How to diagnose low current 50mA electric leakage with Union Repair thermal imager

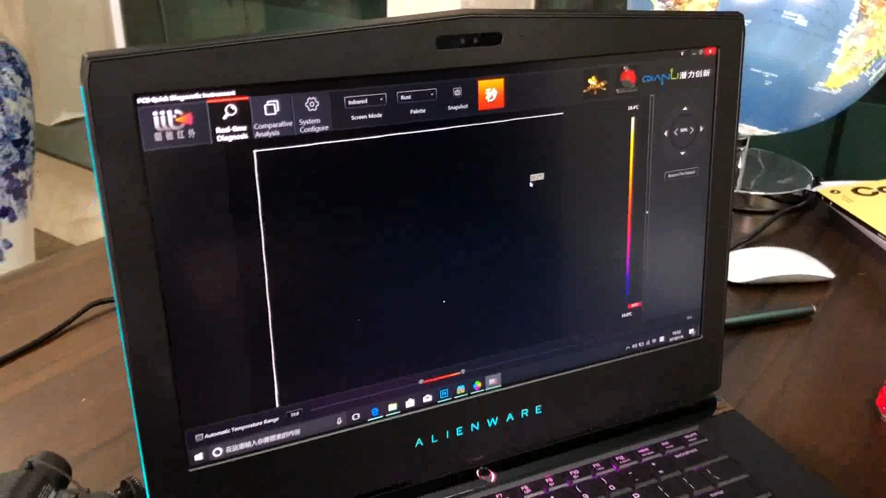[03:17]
Now let's put this this motherboard with the thermal camera.
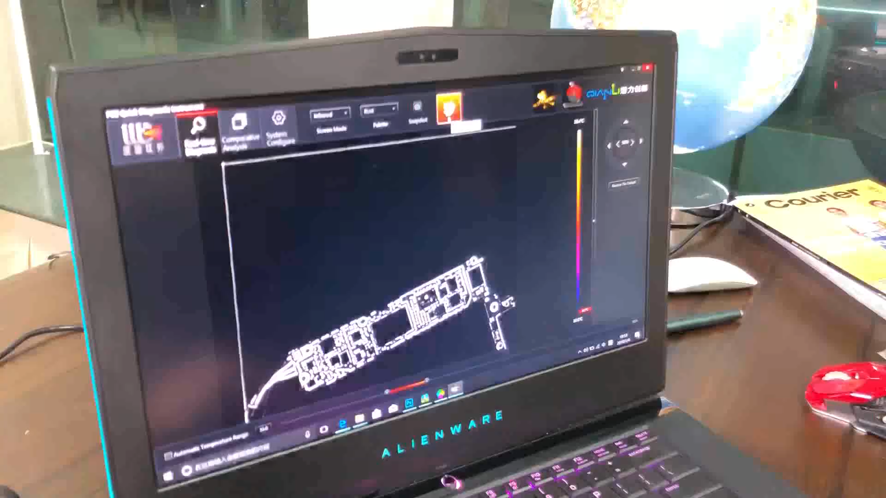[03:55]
It means it means second in Chinese means second.
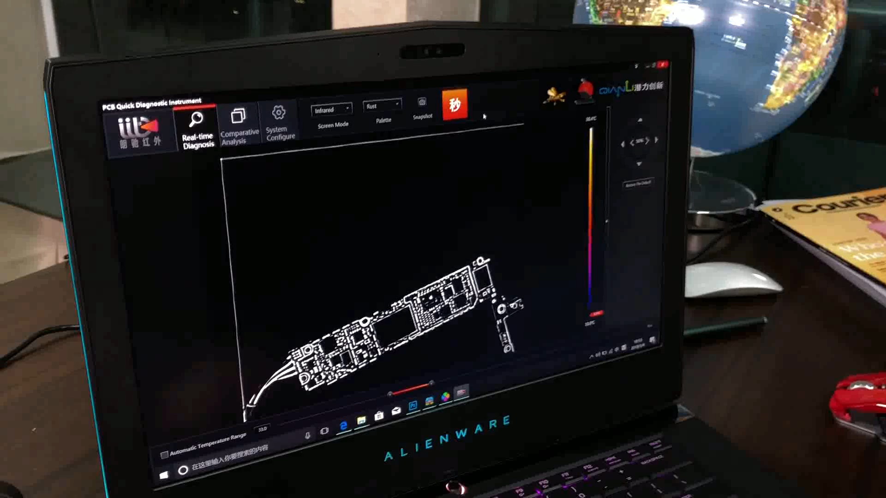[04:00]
So it means you can find a problem very fast. So that's why we call it fast troubleshoot thermal imager.
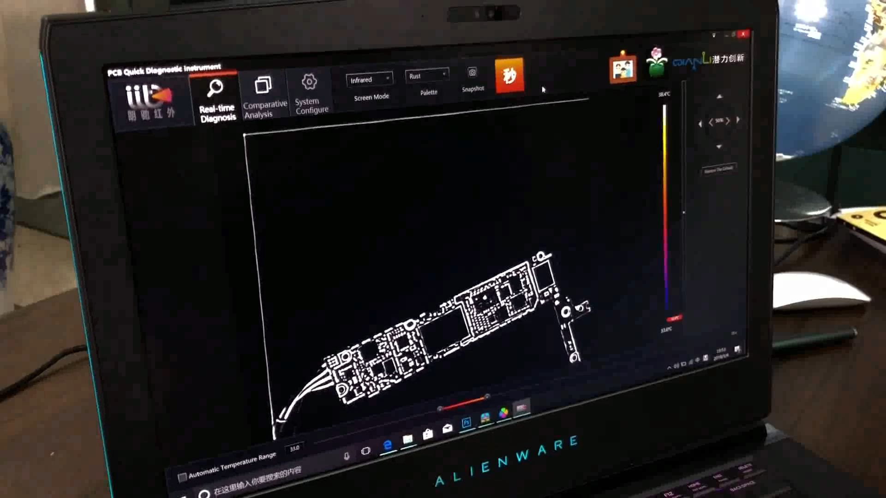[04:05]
So let's try to click this.
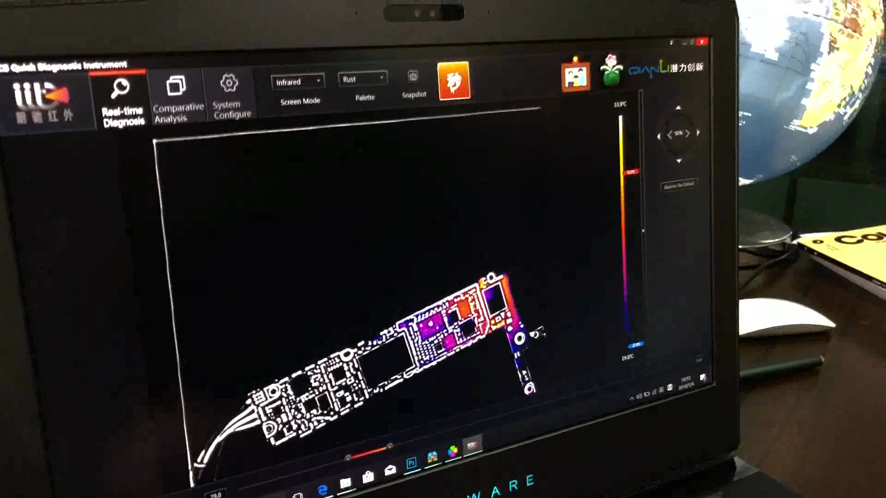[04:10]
Okay, we have click this button.
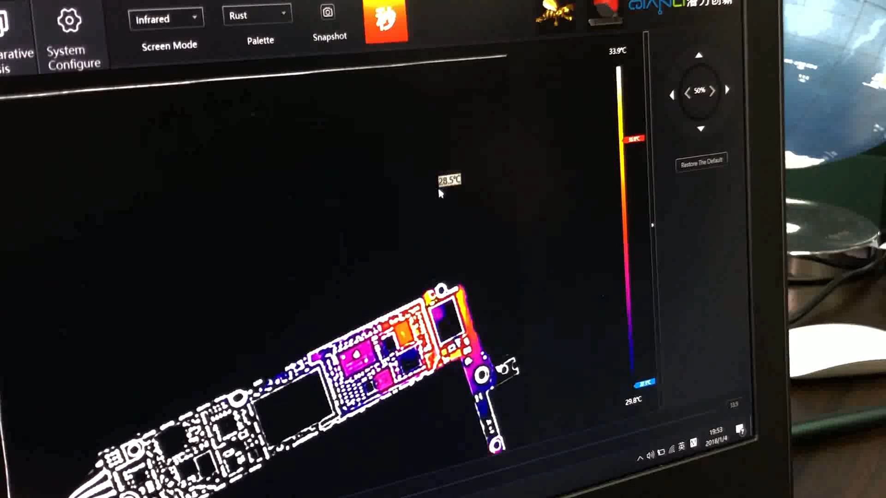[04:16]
On screen: scale top 33.9°C
Now you can see something different. Okay,
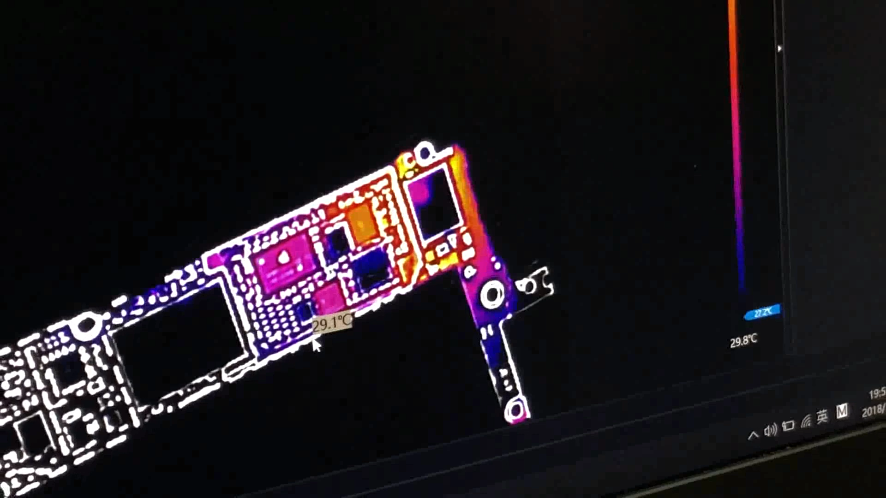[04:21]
On screen: spot 29.1°C
so now we can see the motherboard that this area this area is getting the temperature is getting higher and higher.
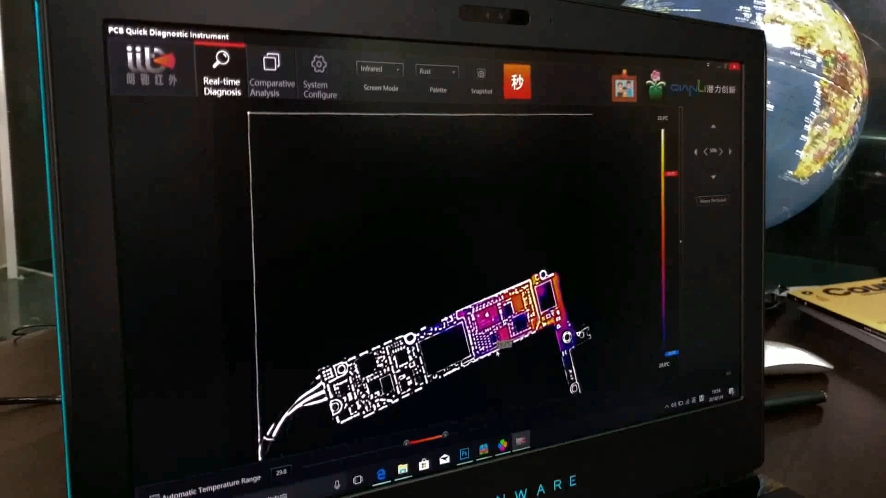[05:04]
So let's check out if we can find the hot point with this this soft software.
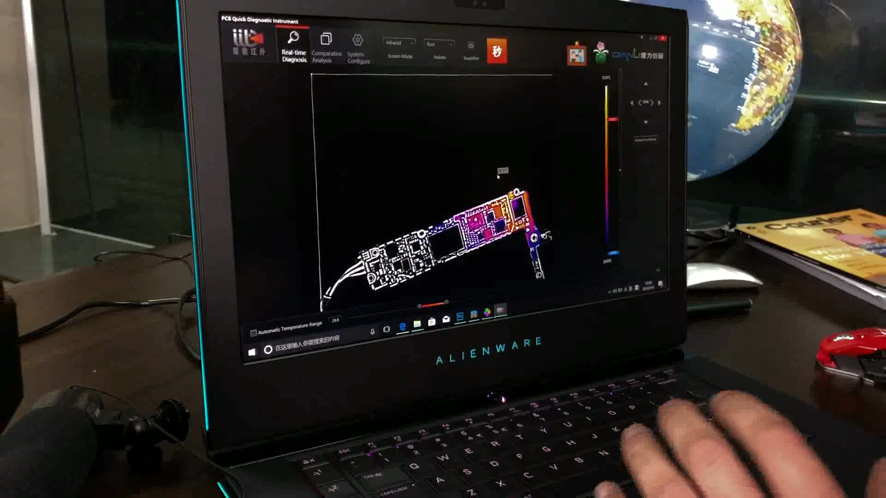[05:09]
So here there is uh there's something like here is the hottest point
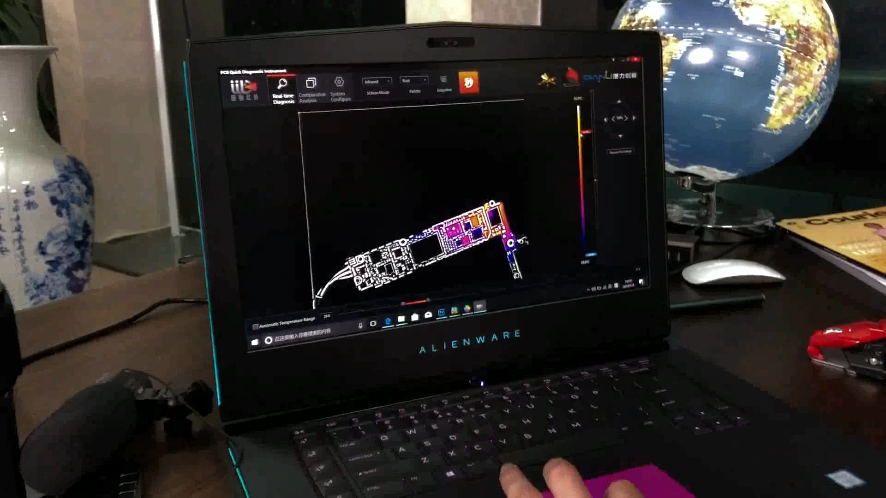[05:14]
33 one degree.
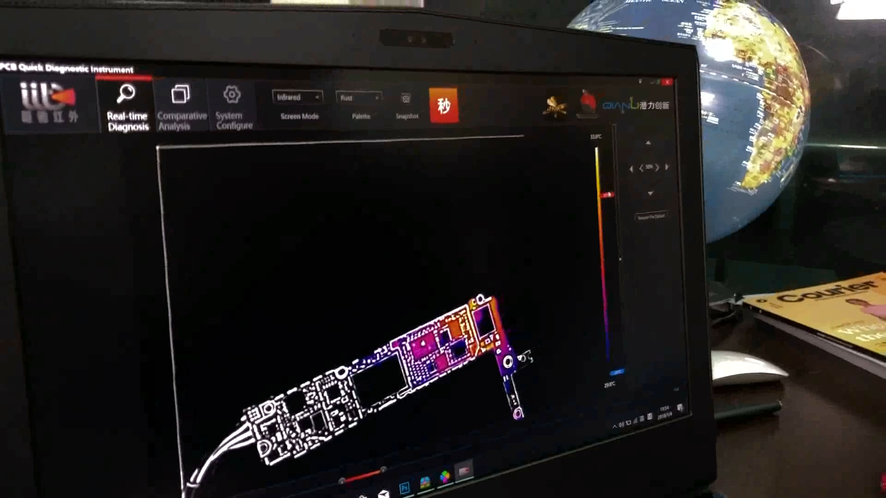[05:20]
So we need to find out this 31 uh 33 degree point.
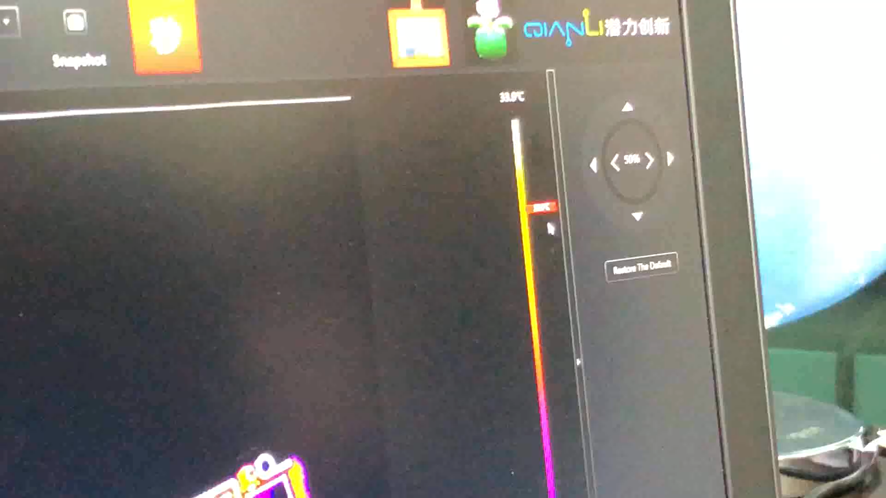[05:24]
Okay, so we can use this uh is the temperature range.
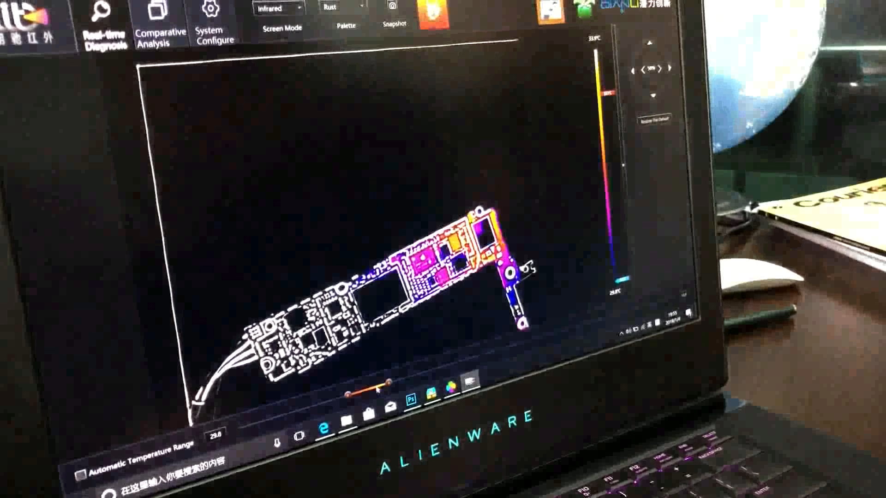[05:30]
We can change the temperature temperature range. Okay, now it's getting like clear.
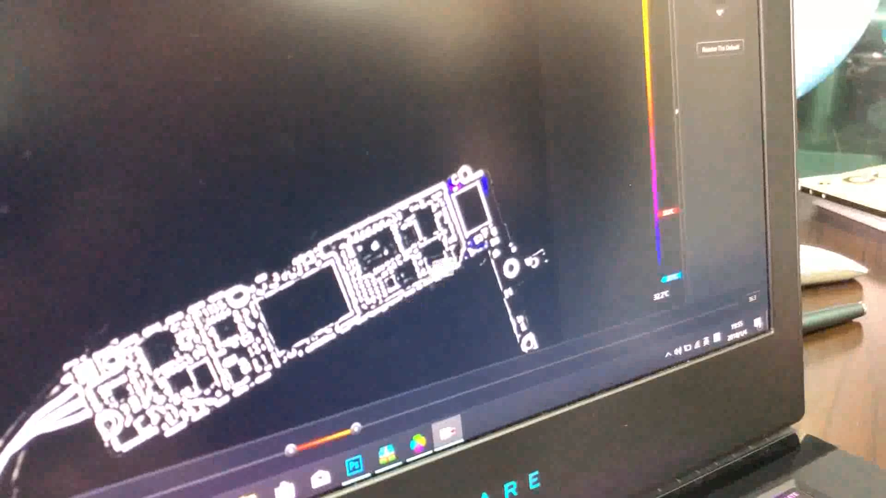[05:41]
Okay, you can see there are some there are still some hot hot point point here. Here, here, here.